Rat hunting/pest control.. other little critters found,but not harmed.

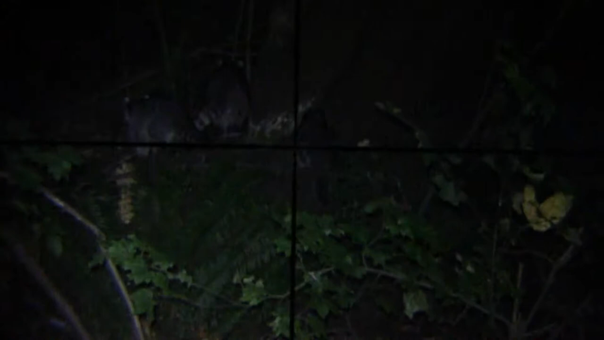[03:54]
I can't believe there's 3 of them. Usually there's only like 1. Here there's 3. They're probably hunting for the rats. Oh, where those rats at? Where the rats at?